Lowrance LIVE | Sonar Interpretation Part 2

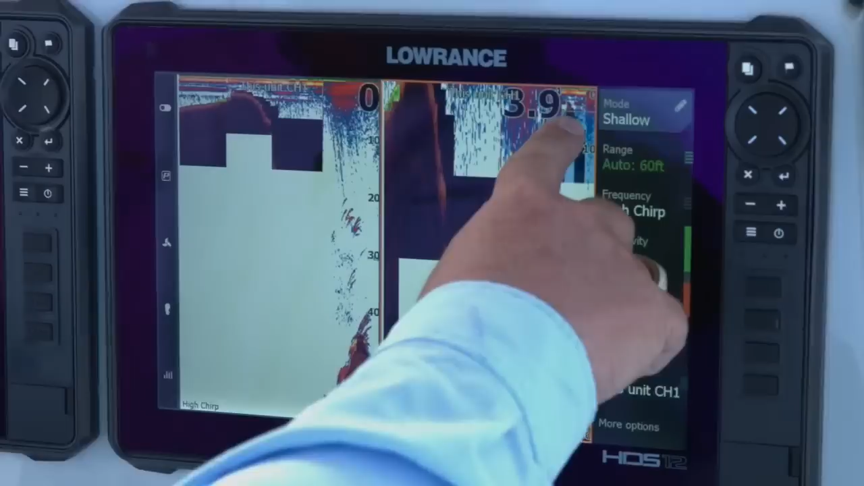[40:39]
So now I'm zoomed in.
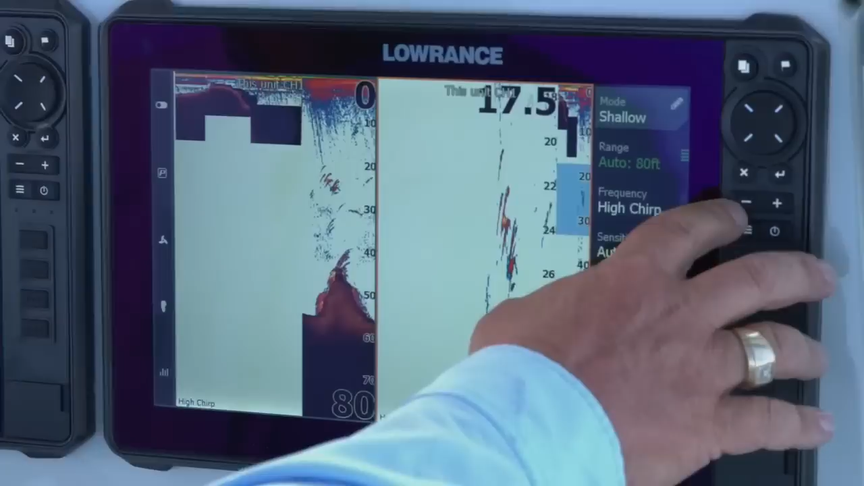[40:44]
I'm in about that 20 to 40 foot range.
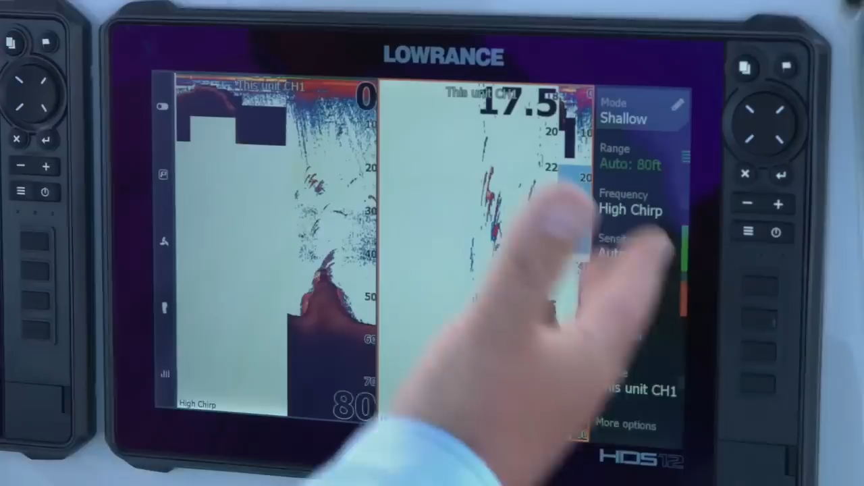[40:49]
So that gives me the ability to really focus in on that range and look at these fish. Again, this works for all types of fishing, be it freshwater, be it saltwater, offshore, deep freshwater in the Great Lakes. It gives you the ability to really get in there and just kind of fine tune, focus in on what you're looking for.
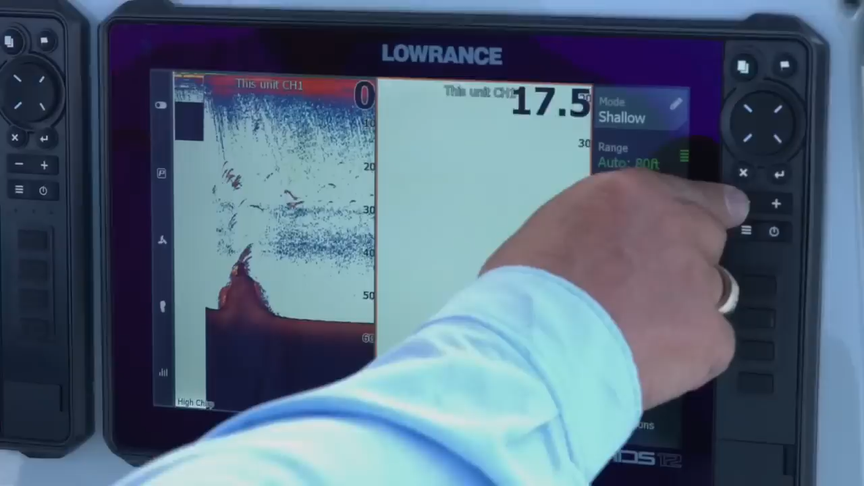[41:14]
So again, and then to get out of it, all you have to do is just hit your negative button to take you back out.
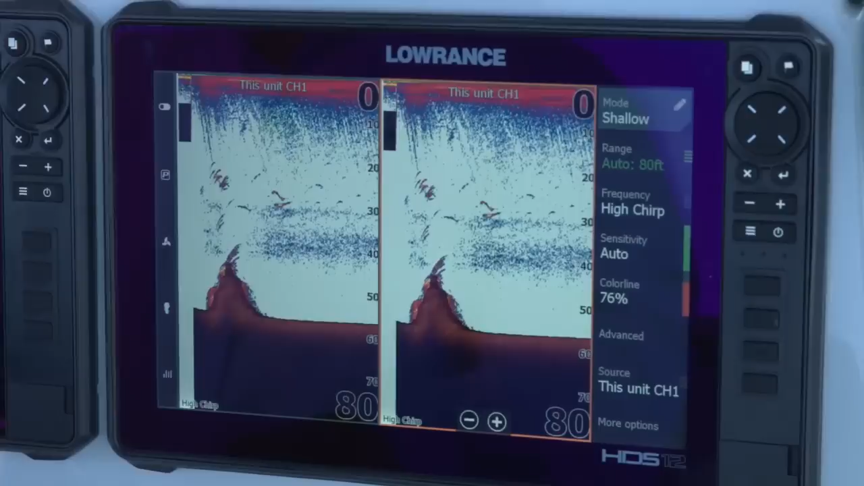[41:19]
So another thing, again, we talked about stopping the sonar because of sonar interference.
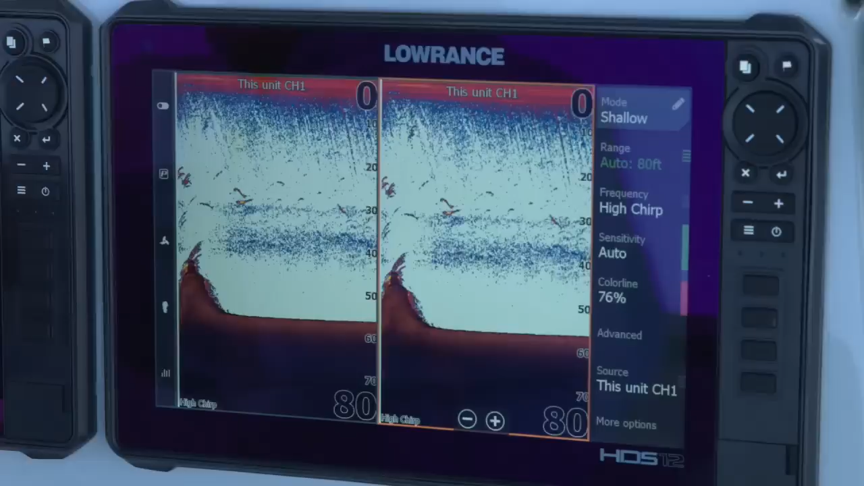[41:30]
So let me go ahead and pop in here. I'm going to not have this sonar.
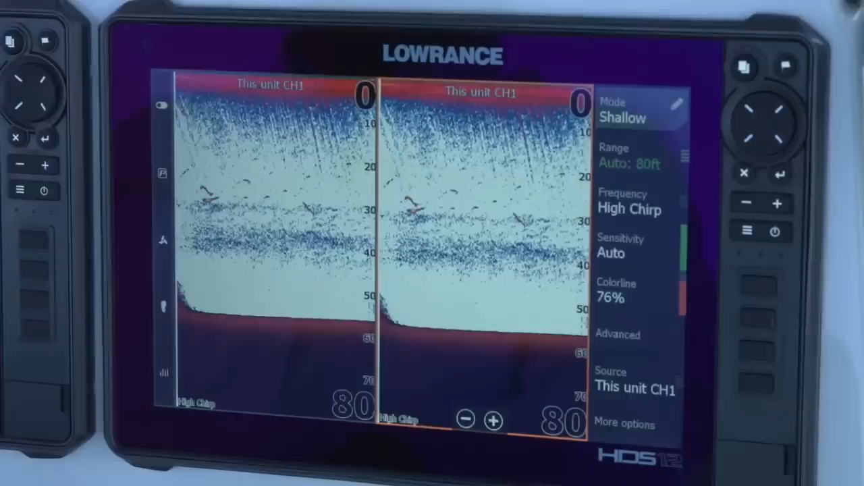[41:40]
I'm turning this one back on. So this is one of the transducers that's on my boat. It's an Airmar 175 high wide chirp transducer. It's a really amazing transducer. It's very powerful. It's a one kilowatt transducer. So this is one of the transducers that we're going to use again,
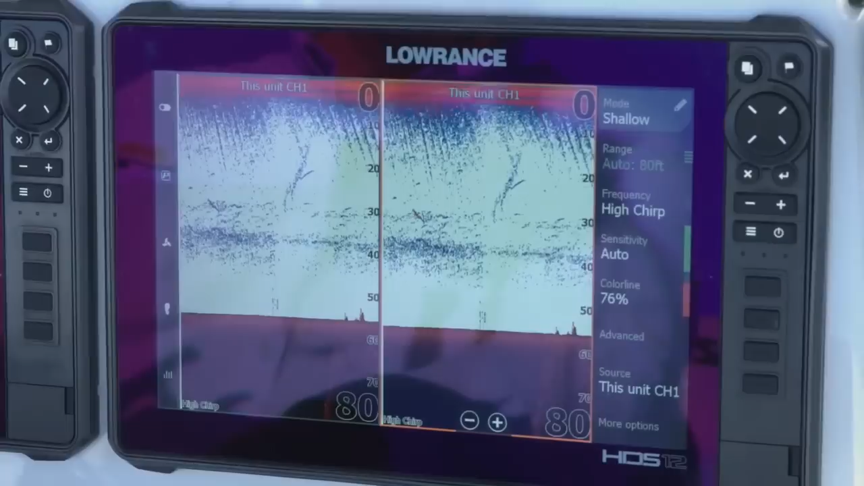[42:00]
when we do some type of saltwater fishing, getting offshore to where we can get down deeper in there. So as we look at this,
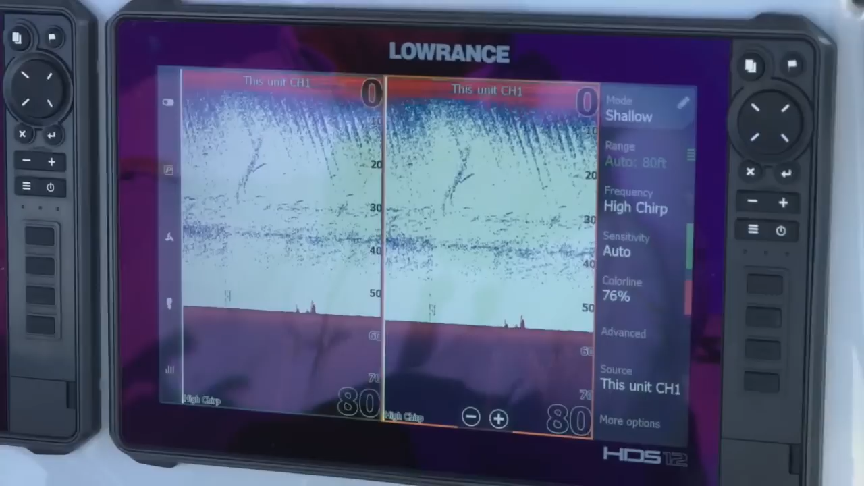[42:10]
see these lines that have suddenly appeared here at the top that are kind of angled.
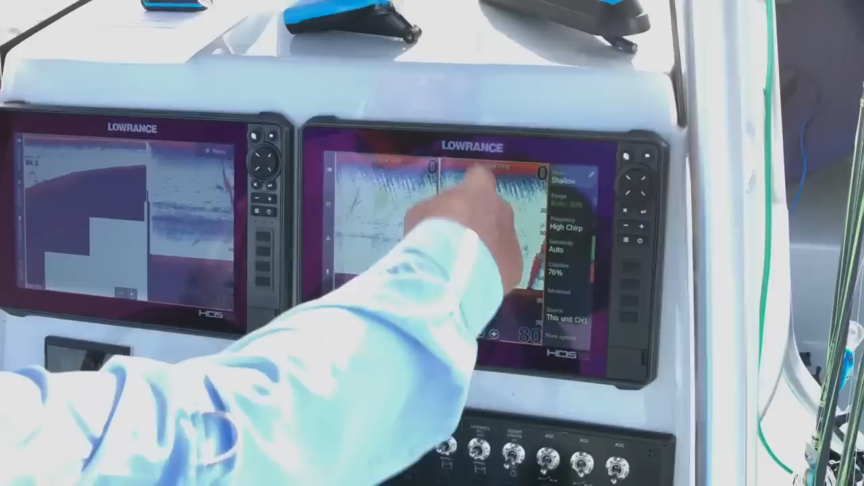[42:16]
Now look at this one. This is a really good example of interference.
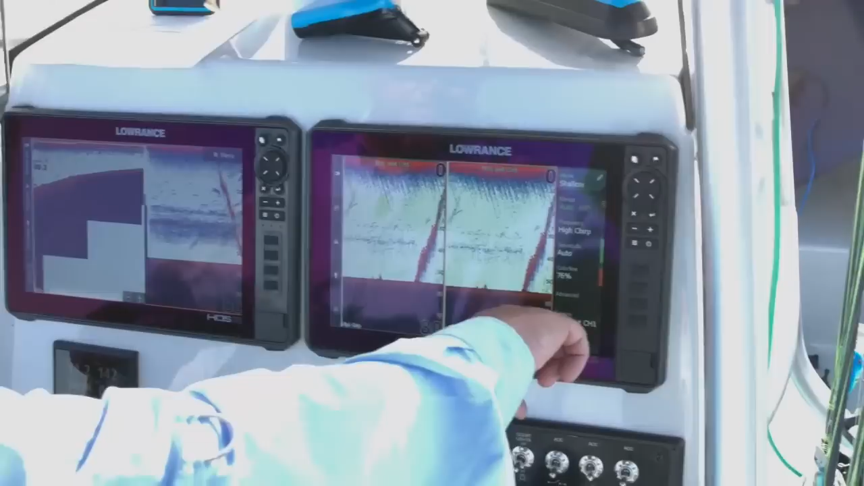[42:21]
If you see this line, you see it goes top to bottom.
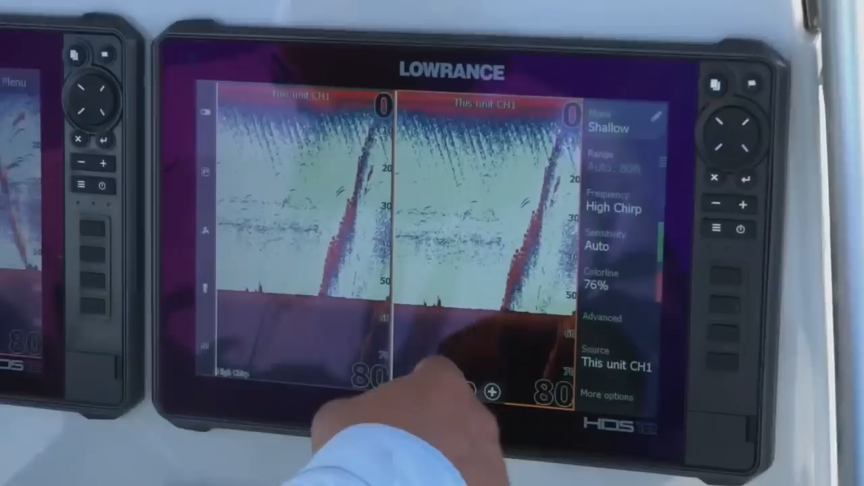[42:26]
You see, we have everything just showing here in the bottom and everything. It just kind of looks funky and you're like, what is that? That is a classic example of transducer interference.
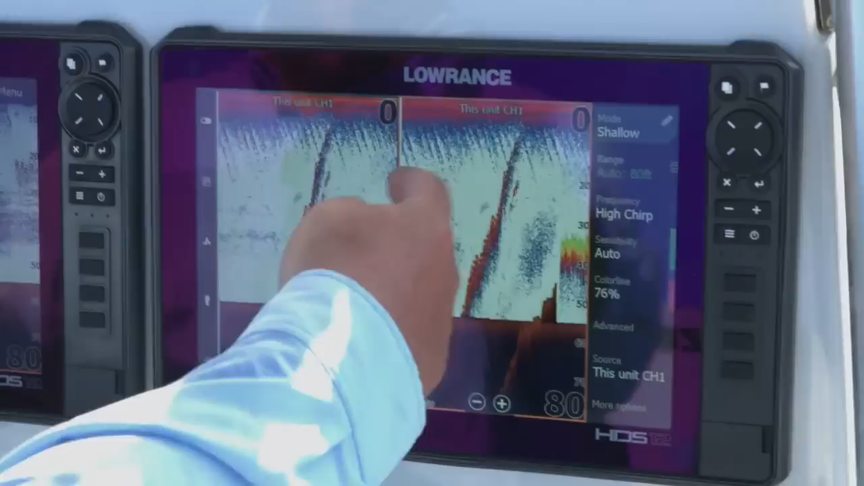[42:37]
As you can see, these little angled lines. So I'm going to go ahead and
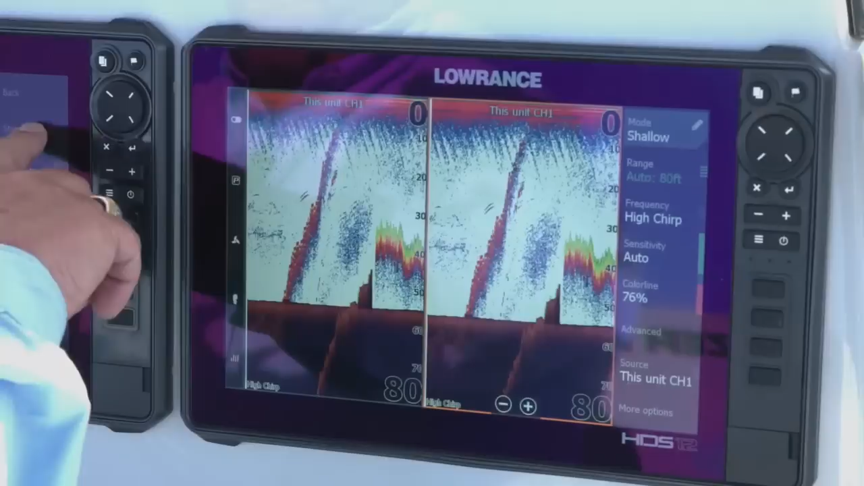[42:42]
stop the sonar again. I just stopped the sonar.
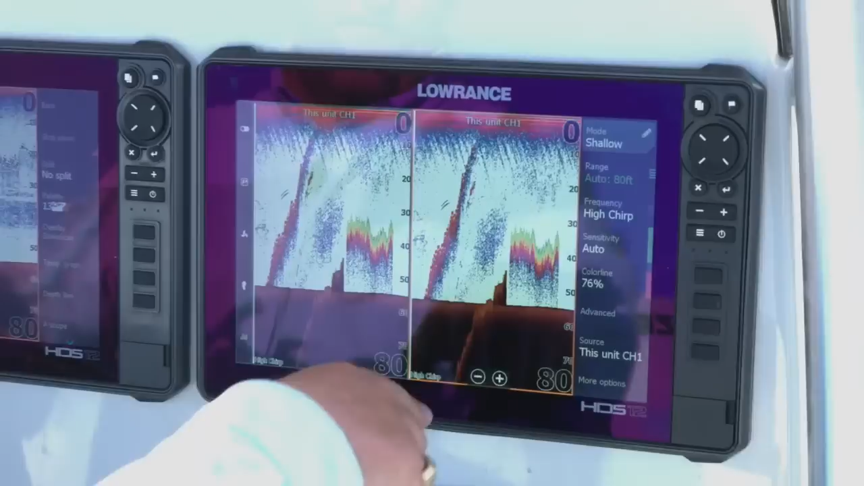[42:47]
You can see immediately let me go ahead and set it up here like this. So right here you can see it says stop sonar. You can see it immediately cleared up when I stopped it.
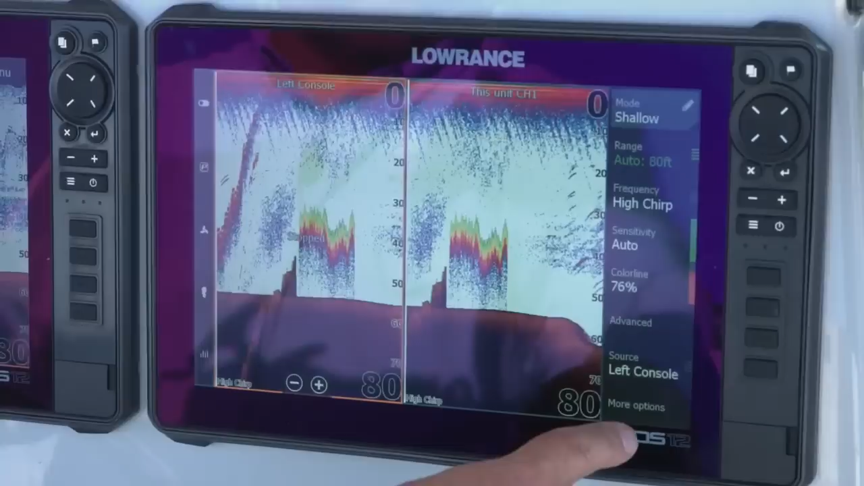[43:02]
So I'm going to go ahead and turn the sonar back on. We're going to drive for a minute here.
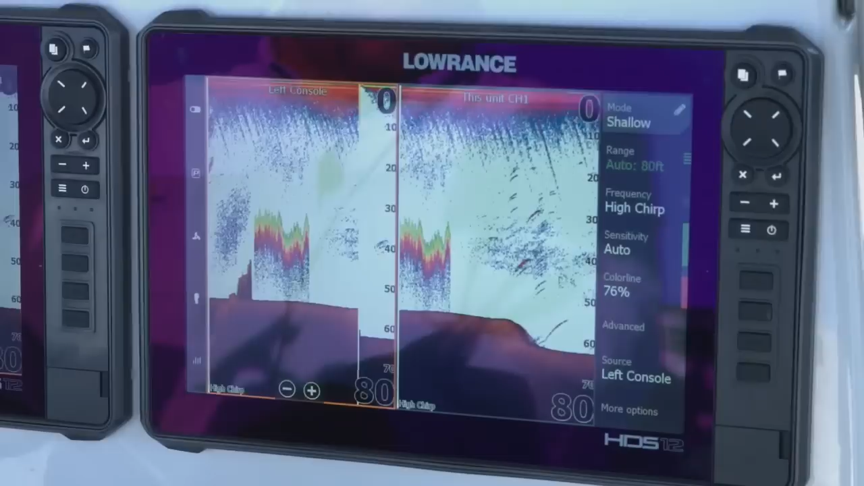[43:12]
You can see where this sonar has come back on. So this is side by side. So this is where you're going to see the interference. It doesn't always show up immediately, immediately.
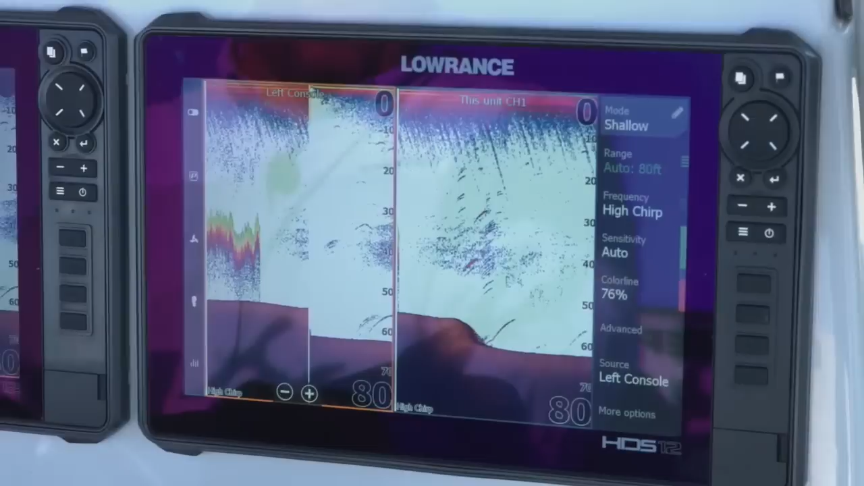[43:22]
But after a while, things start to show up. So I will talk about the Airmar transducer a little bit here. As you can see, it's a one kilowatt transducer.